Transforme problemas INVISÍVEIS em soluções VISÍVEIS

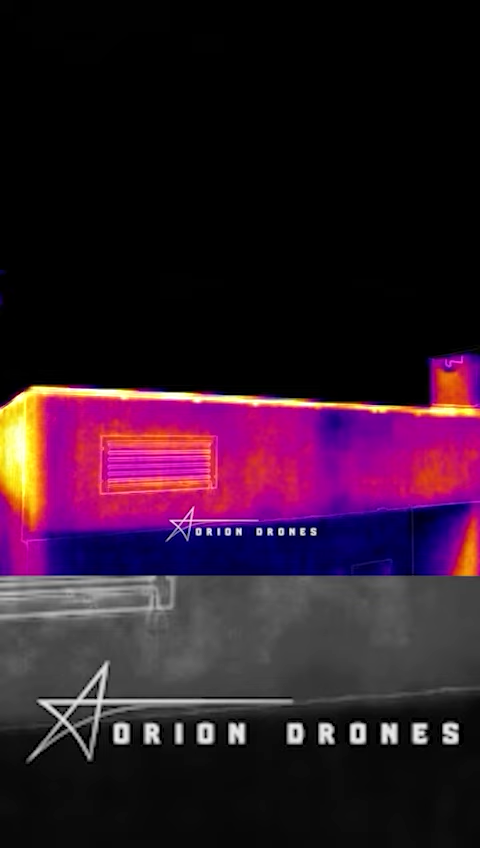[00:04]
temos as soluções visíveis com a termografia por drones.
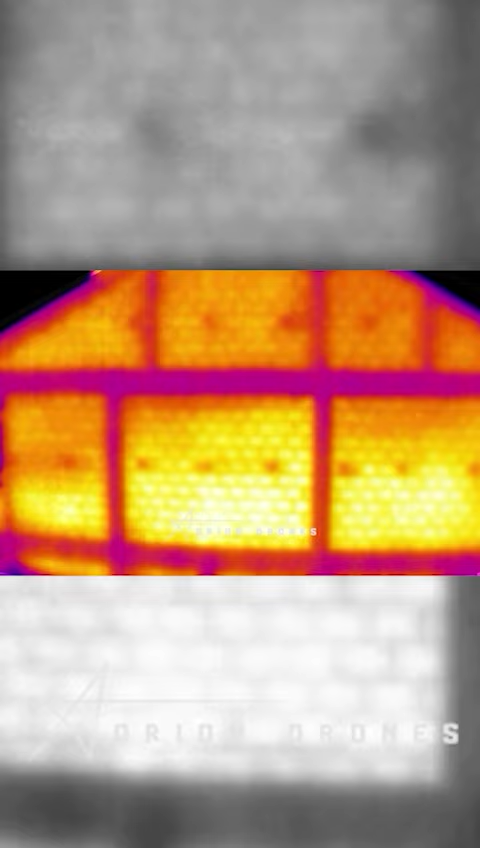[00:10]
Com a termografia por drones, é possível detectar anomalias invisíveis a olho nu e
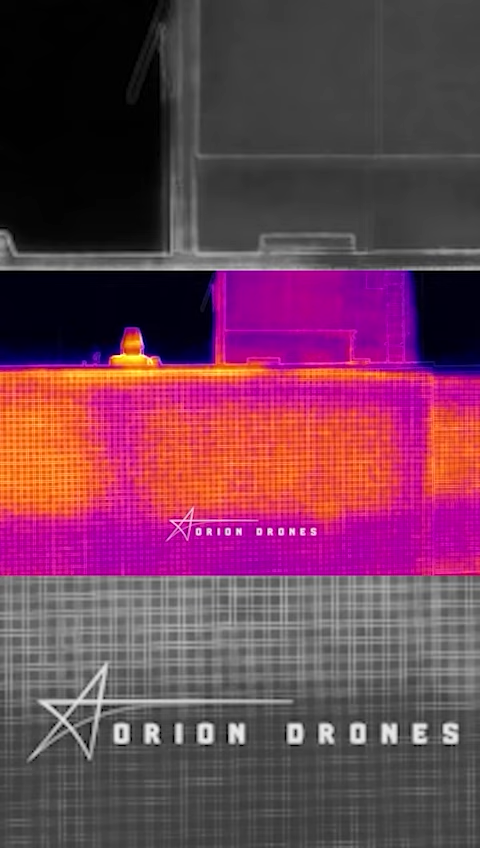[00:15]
prevenir problemas antes que se tortem críticos.
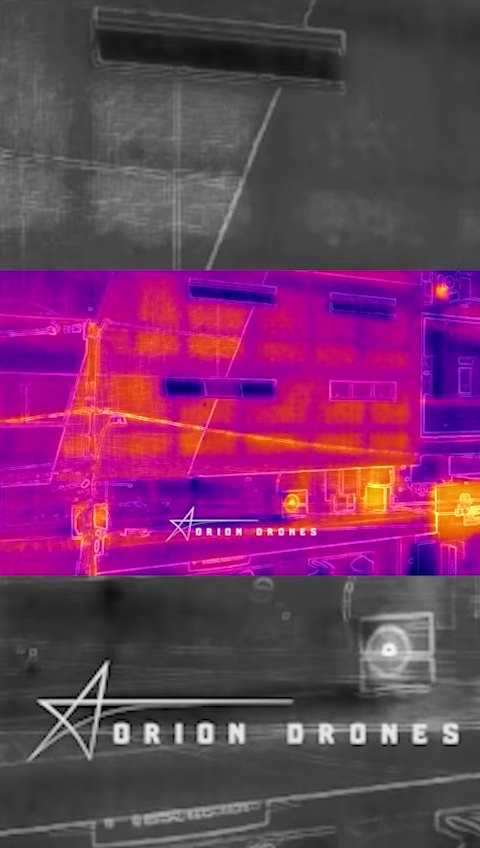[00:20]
A termografia transforma o calor em imagens visíveis,
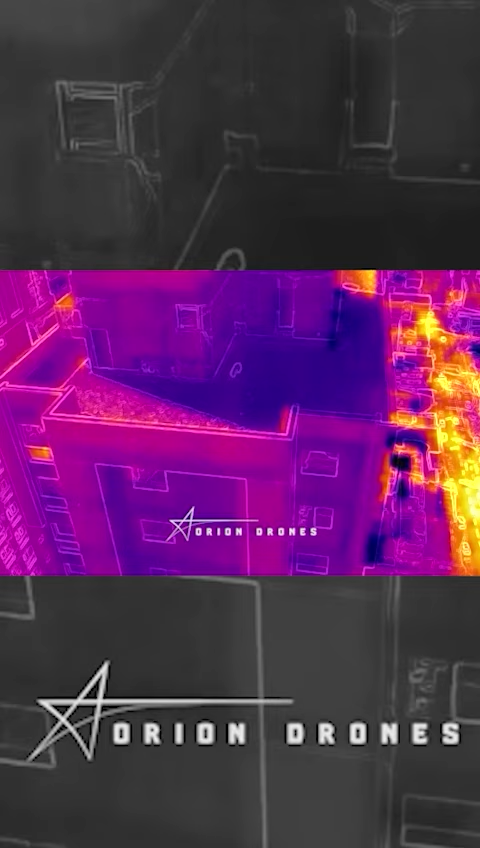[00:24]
identificando perdas de calor, falhas de isolamento e outros problemas em edificações.
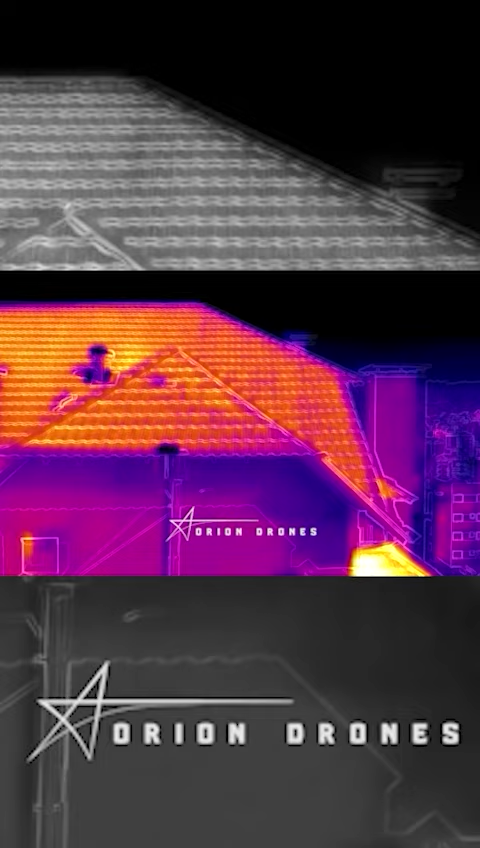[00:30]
Garantindo maior economia e sustentabilidade.
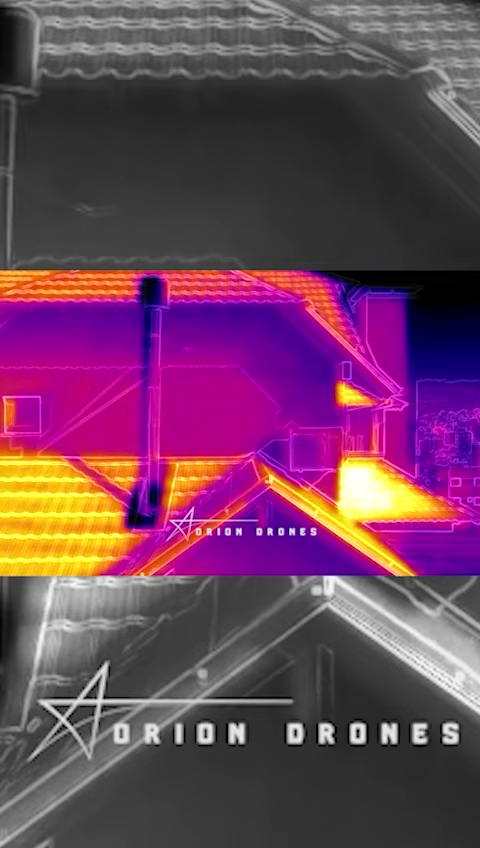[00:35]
A termografia é uma das ferramentas mais eficientes de diagnóstico.
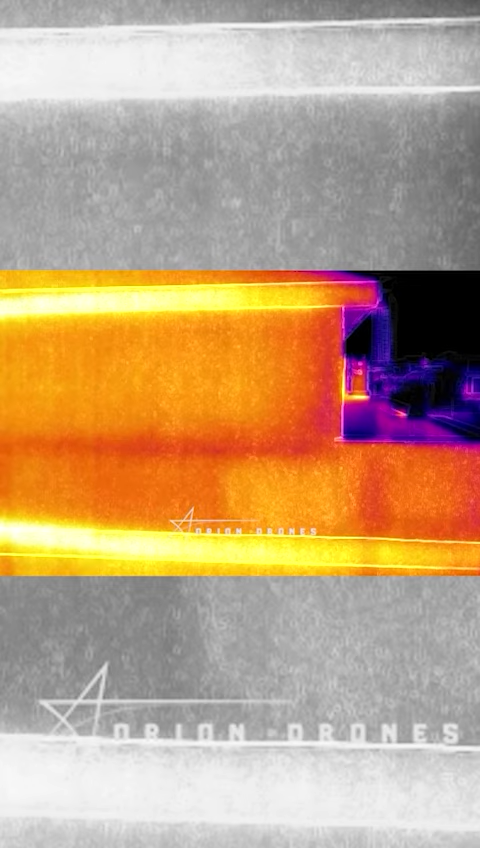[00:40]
Porque investir em termografia, você vai economizar tempo e dinheiro, seja para a inspeção de edificações ou monitoramento de processos.